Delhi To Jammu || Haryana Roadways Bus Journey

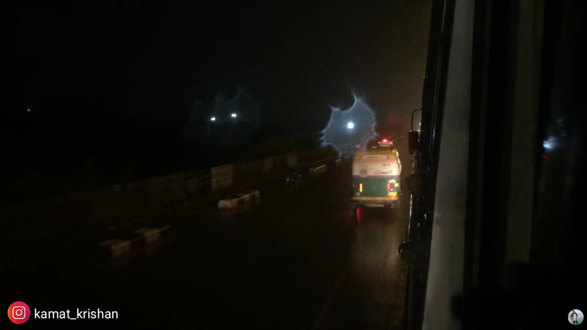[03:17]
अभी हम लोग है ईस्टर्न पेरिफेरल में, एग्जैक्ट नहीं पता कहाँ पे।